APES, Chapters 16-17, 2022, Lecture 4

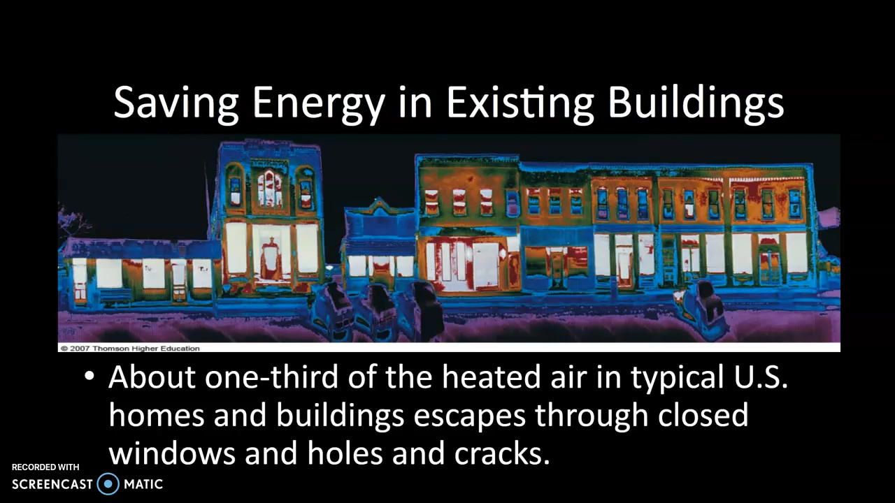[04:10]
What this shows is an infrared picture showing heat loss and those white and reds are typically location in a building where heat is lost. So the red colors and the white colors is showing heat escaping and that's typically where you find a lot of your heat loss.